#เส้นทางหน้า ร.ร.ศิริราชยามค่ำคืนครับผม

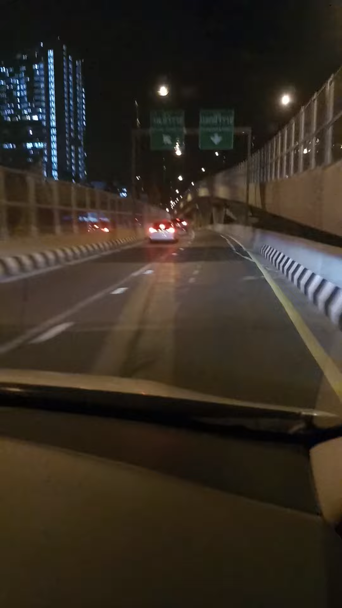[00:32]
เส้นหน้าโรงพยาบาลศิริราชถนนโล่งเลยนะครับปกติจะไม่โล่งอย่างนี้นะครับเพิ่งจะ20:20เองครับผมถนนโล่งมากครับ